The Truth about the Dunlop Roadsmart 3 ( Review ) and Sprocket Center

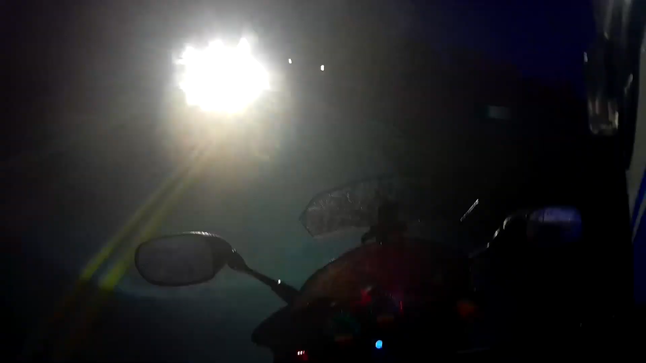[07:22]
yeah yeah I don't have my high beams on you stupid jack wagon okay I have my high beams on now
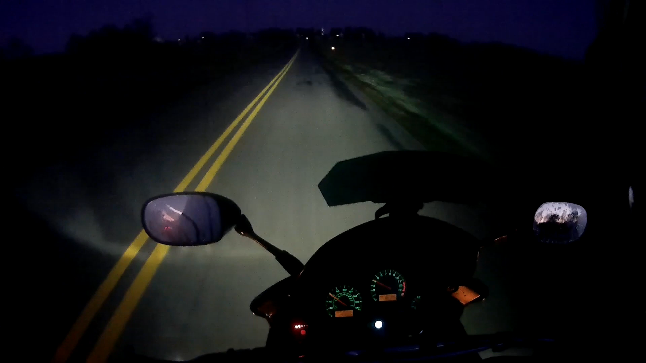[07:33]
look at that oh the sunrise and that moon it's so beautiful